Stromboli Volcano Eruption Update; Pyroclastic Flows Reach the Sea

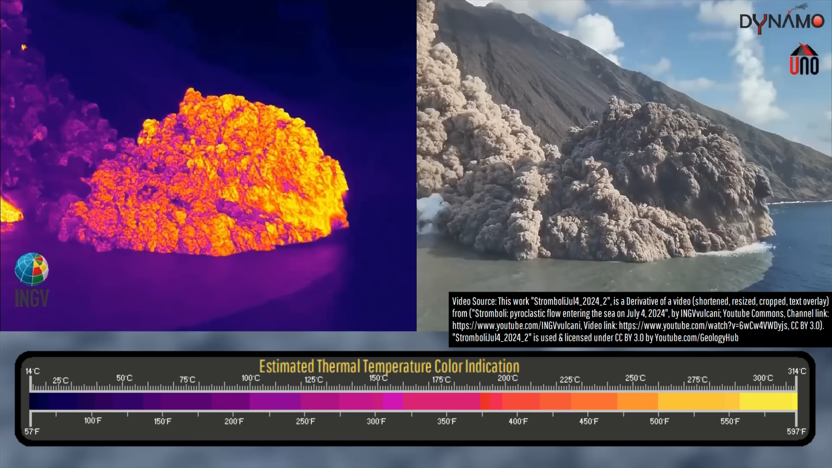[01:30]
Using this methodology, it appears that these pyroclastic flows reach temperatures of 314 degrees celsius, or 597 degrees fahrenheit. Now, you might be wondering, exactly how much of these pyroclastic flows are gas when compared to a rock? Well, if we base our figure on Vesuvius' 79 CE eruption pyroclastic flows,